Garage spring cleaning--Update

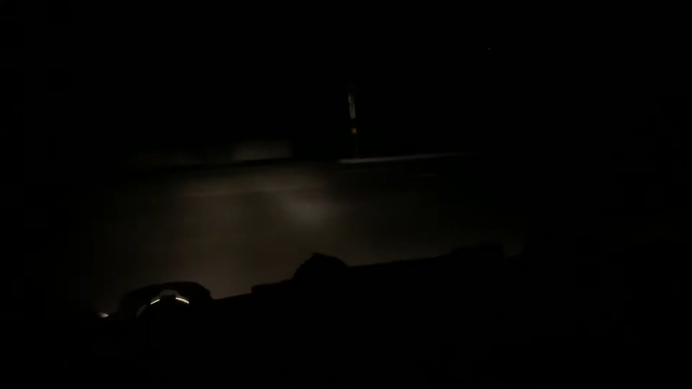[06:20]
I legit couldn't remember if it had headlights and shit that worked. The cruise to the gas station is not that long.
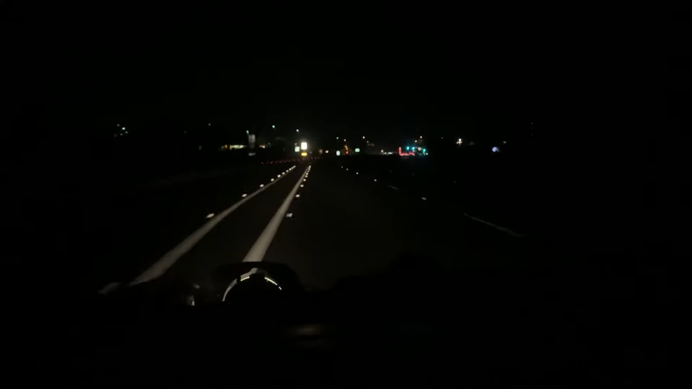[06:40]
That's the gas station. Like, this light, I'll flip a bitch. Yeah, get out and cruise your shit, guys. There it is.
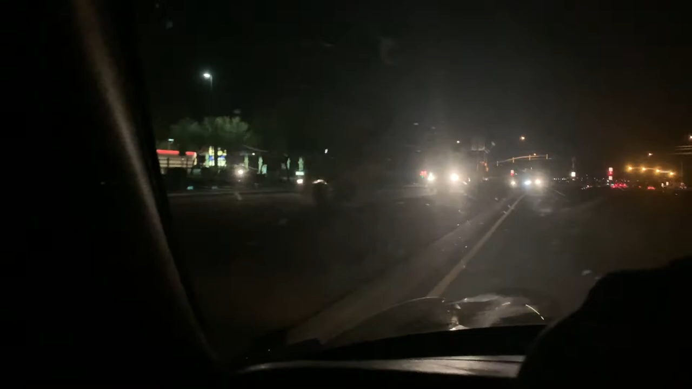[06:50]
I haven't even driven this car since we went to the racetrack the last time. Oh shit, let's see if I can one-hand this. Oh, what a beast.